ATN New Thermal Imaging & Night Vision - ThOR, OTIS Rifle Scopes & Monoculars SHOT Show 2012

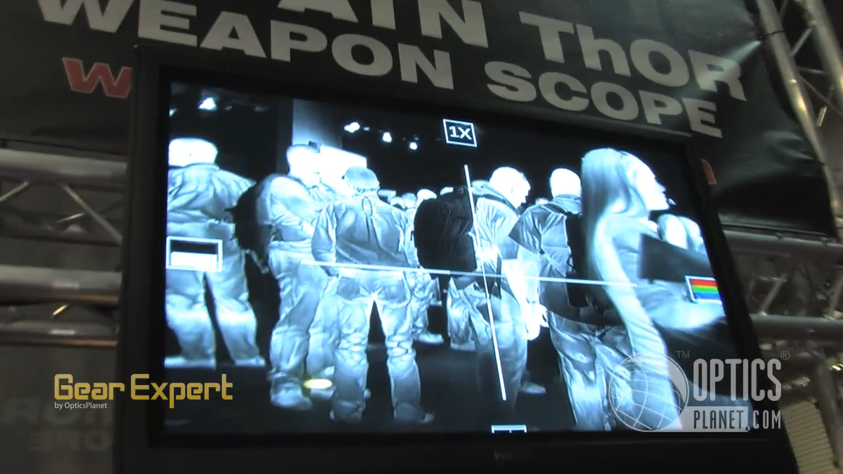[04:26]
You have the magnification. 2x. Going to 2. Wow. 4.
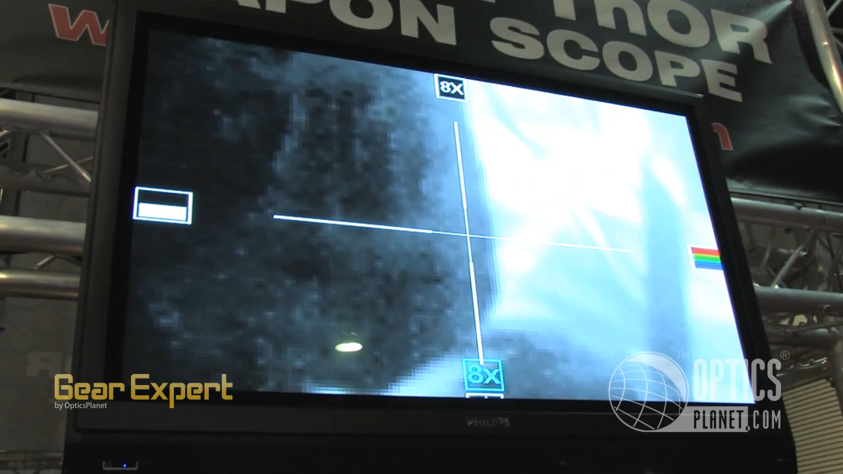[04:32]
And up to 8. And then cycle back. Now we're on a white hot mode, I see. This is the black hot.
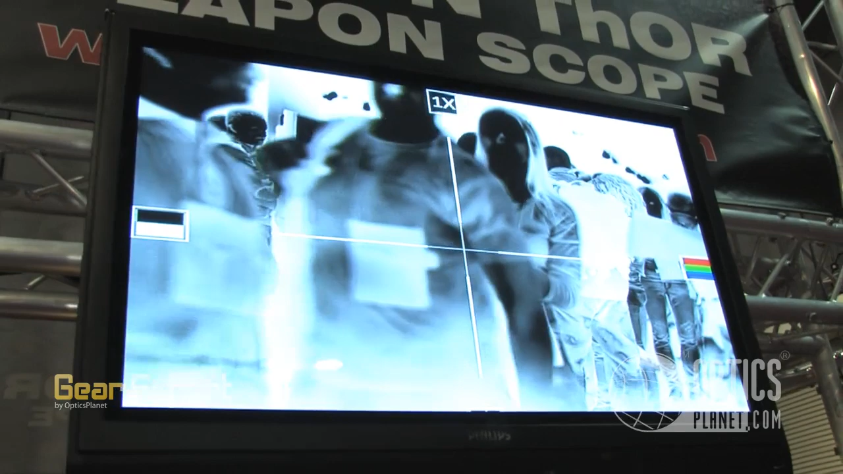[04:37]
Black hot. This is different color mode. Going to the color.
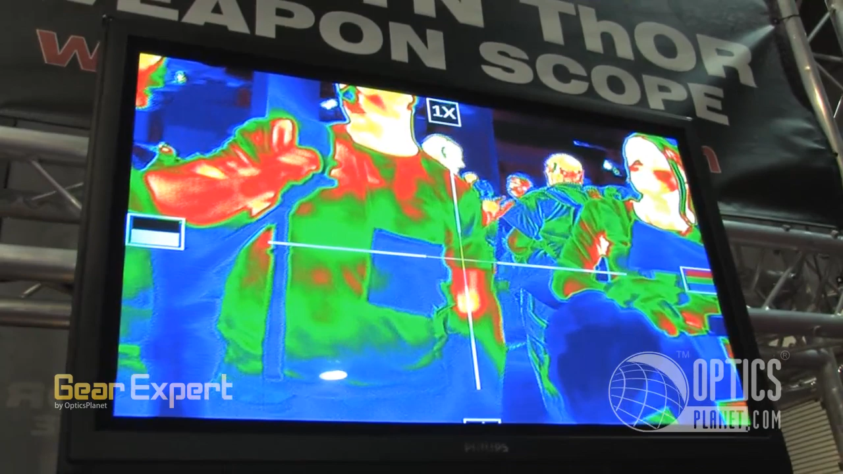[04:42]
Another color mode. Reverse mode. Another color mode.
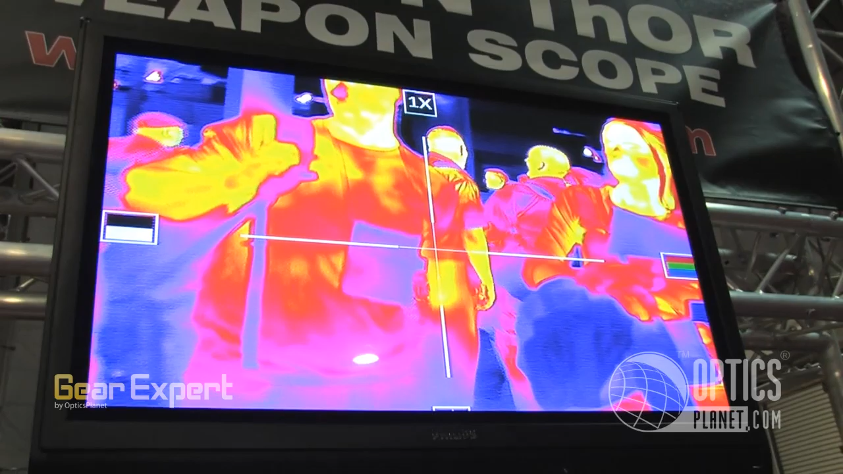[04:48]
For the show, we actually put a lot more color modes to display what's the capacity of the device. See what it can do.
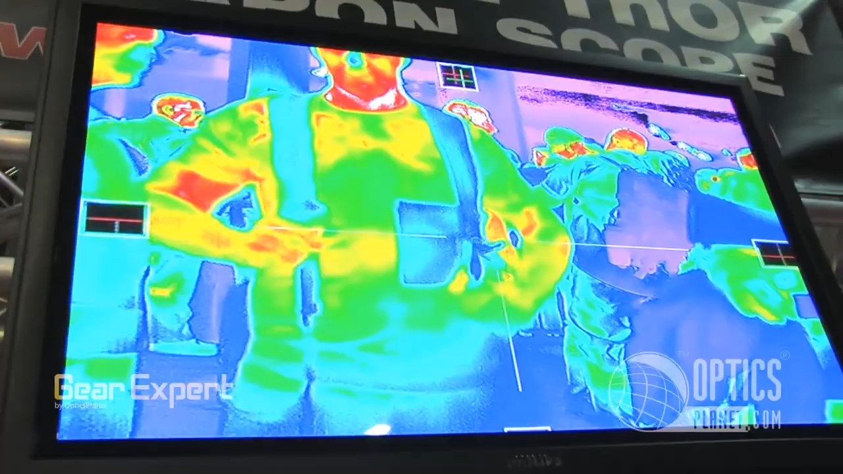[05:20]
Let me actually do the color.
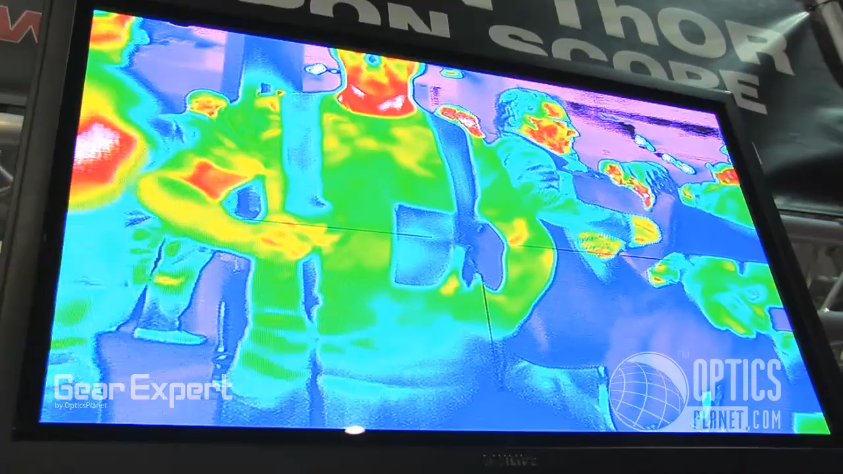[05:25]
So now we just got like a thin post. Let me be a little bit better with the black and white.
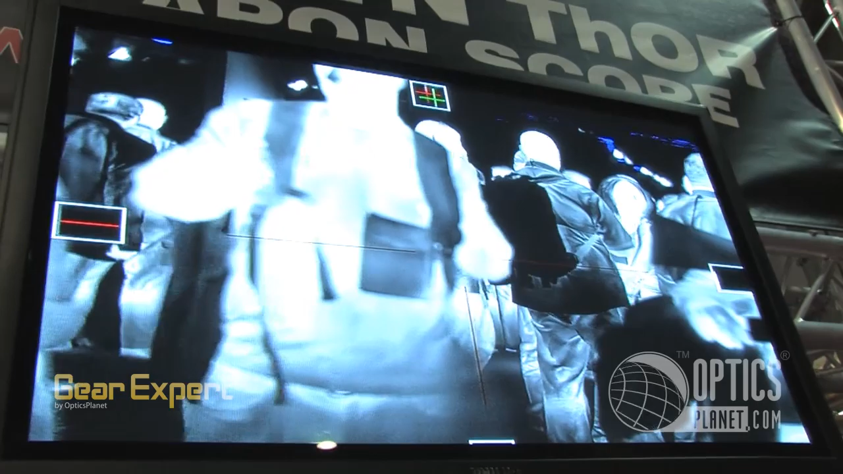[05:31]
So you have a thin post. You have a thin post with dot. You have a crosshair with dot. Crosshair. Solid crosshair. No crosshair.